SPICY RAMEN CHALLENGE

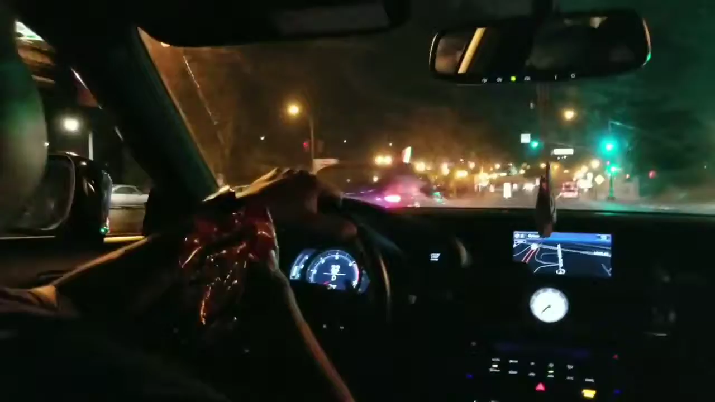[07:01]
Let's catch up this car. This car! Oh shit! Oh fuck! Oh my god, we're gonna die! Oh. Damn! Yay! Damn. Okay, no one needs to know where we live, so I'm gonna pause it. Three.